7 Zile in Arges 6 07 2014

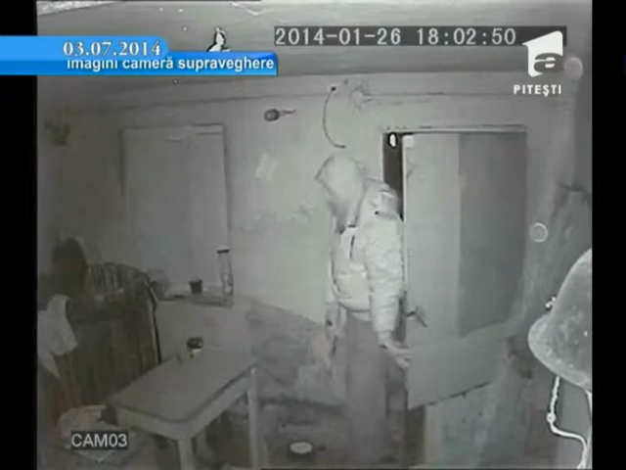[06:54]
Pe una dintre camere se vede cum tânărul intră în casă, vede camera și fuge.
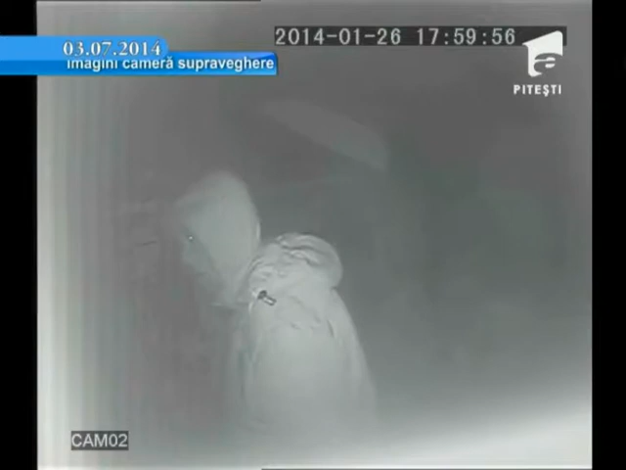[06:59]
Pe o alta trece și caută ceva de furat prin curte, fără să pănească vreun moment că e filmat. Când se prinde, într-un final, acoperă camera cu mâna.
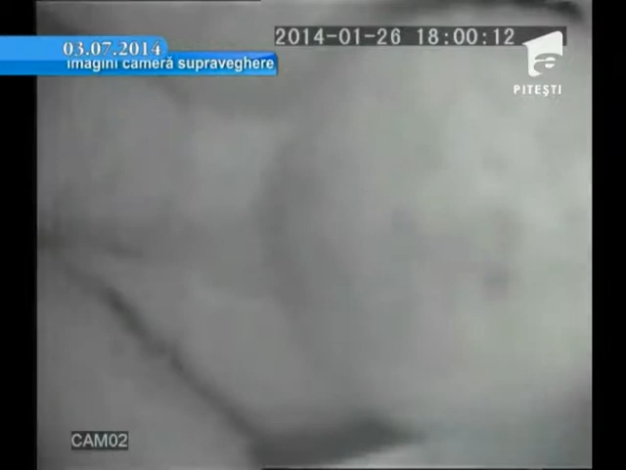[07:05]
Mi-a furat vreo 20 și ceva de pomi, de meri plantați de 2 ani.
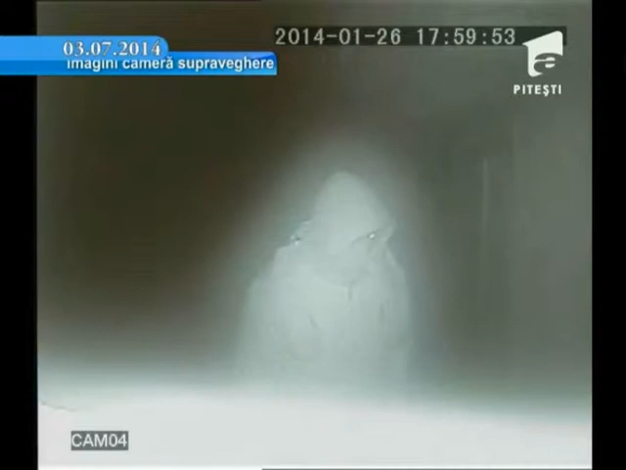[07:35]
Când și-au dat seama cum stă treaba, au venit pregătiți și au acoperit camerele de filmat.